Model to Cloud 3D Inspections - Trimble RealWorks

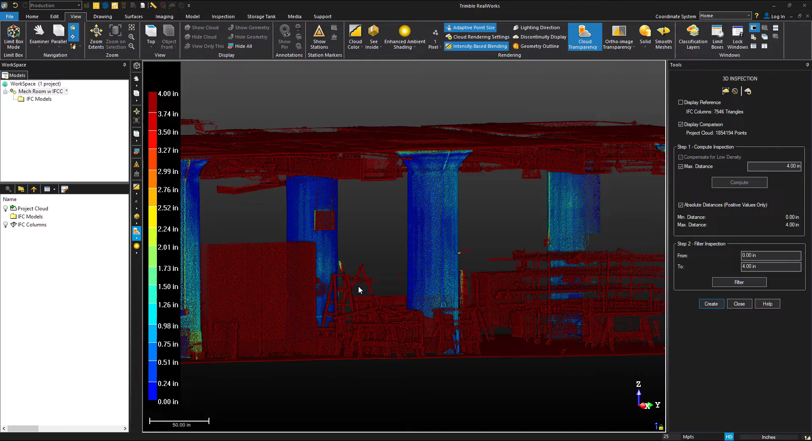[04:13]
we can use the filter to simply cut out the remaining point cloud and keep only the comparison areas.
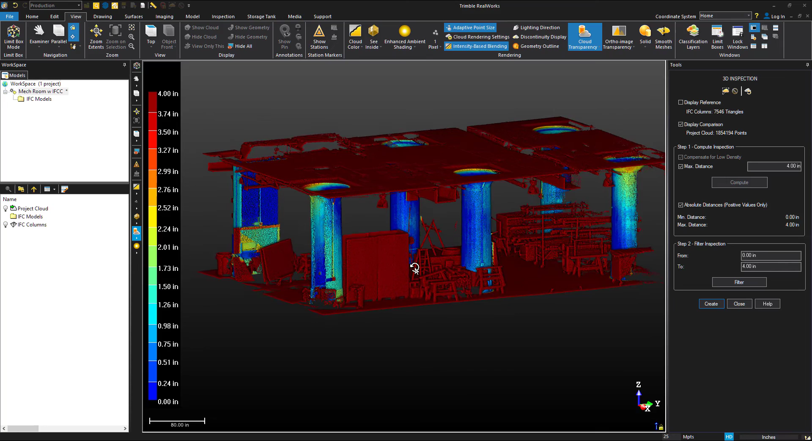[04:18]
This is a very useful tool as it saves you time having to clean up the point cloud.
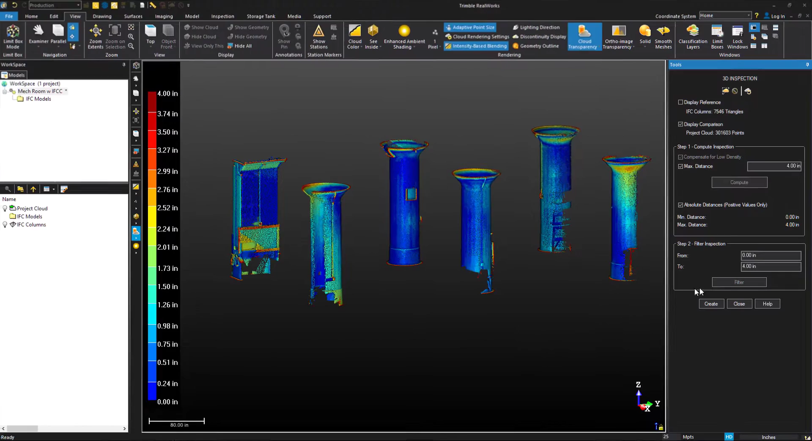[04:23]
It will also provide a more clean deliverable if you choose to later export this cloud. Once we're happy with everything, we can hit Create and a new 3D inspection layer will be created. Let's go ahead and rename this. Let's toggle on our 3D inspection layer.
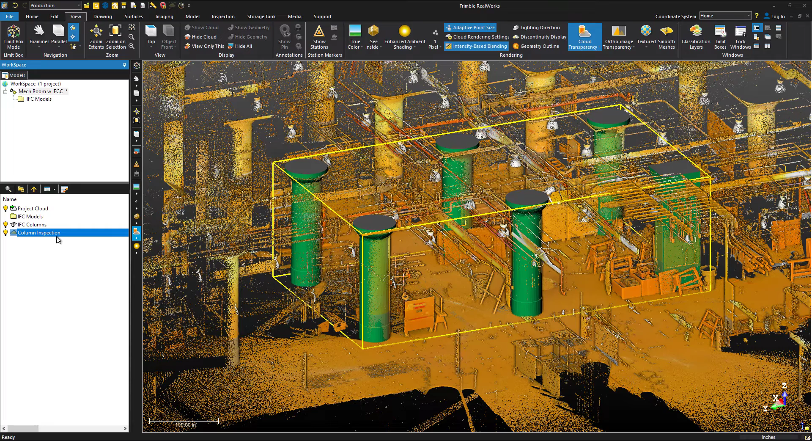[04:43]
Since we filtered it, we can easily see just the part of the cloud pertaining to our inspection.
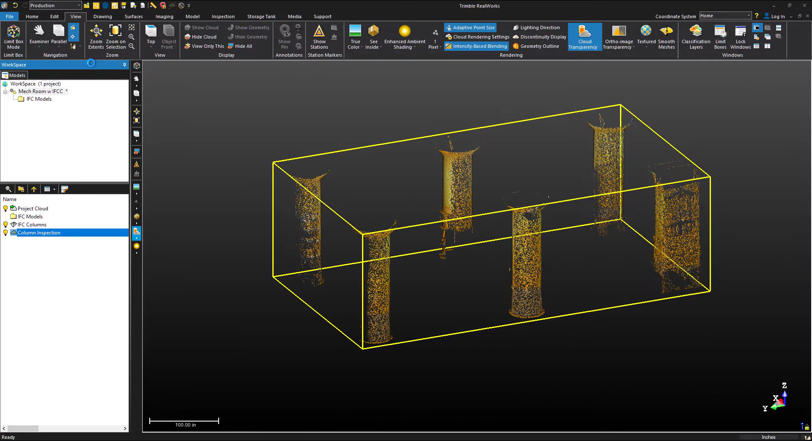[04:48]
By switching to Cloud Color, we can see the inspection map generated.
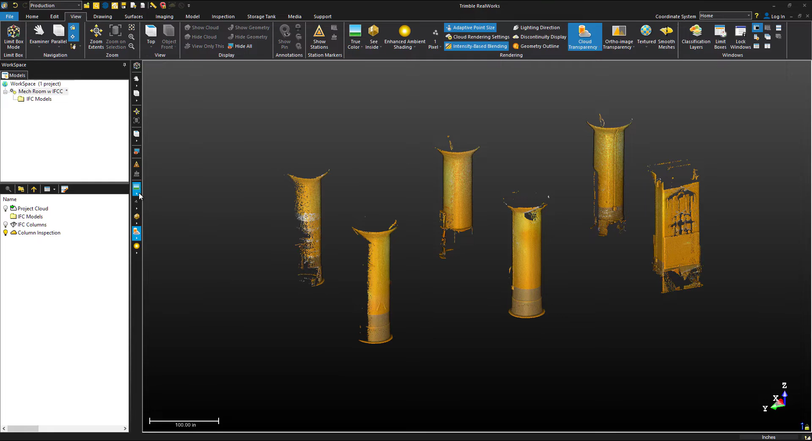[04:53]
Our original point cloud and IFC models all stay intact. Head over to the 3D inspection analyzer to view the legend and for more filtering options. And just like that, we've completed our comparison.
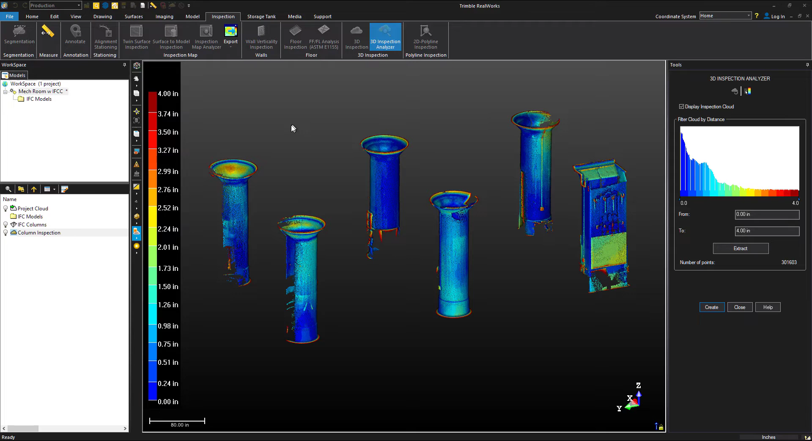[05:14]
We can see what areas of these columns may be deviating from the models as shown in the changes in color. If you have any questions regarding this tutorial or suggestions for future tutorials or improvements, please drop them in the comments below.